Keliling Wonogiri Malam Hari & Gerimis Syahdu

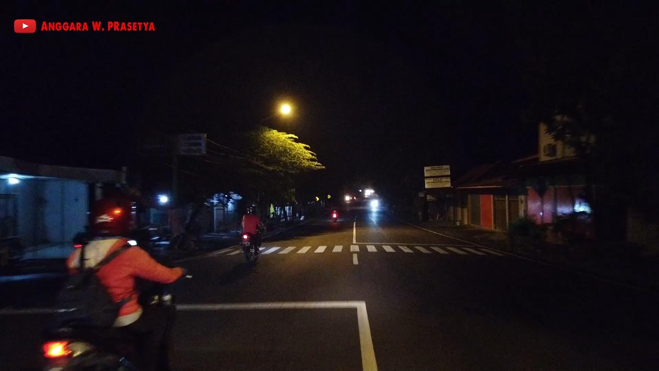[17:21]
Dari Kamera Ini Untuk Ngerekam Oh Disini Udah Nggak Begitu Basah Ternyata Loro Aku Serot Cepat Aja Ya Kaca Helm Kaca Basah Ini Udah Meninggalkan Pusat Kota Wonogiri Udah Makin Gelap Juga Jalannya Untung Ini Nggak Terlalu Rame Jalan Sini
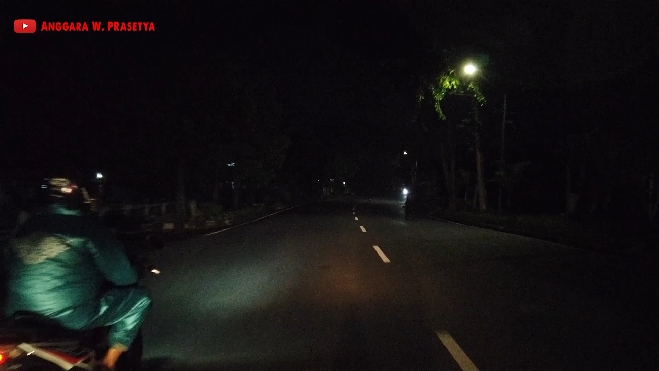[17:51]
Oke Tambah Kecepatan Lagi Lur Wuhuu Joss Suara Anginnya Semoga Nggak Menutupi Suara Bicaraku Hari Ini Aku Melaju Dengan Kecepatan 80an Kilometer Perjam Kalau Ini Mengajar Waktu Apakah Hujan Oh Tidak Hujannya Nggak Merata Ternyata Hujan Oke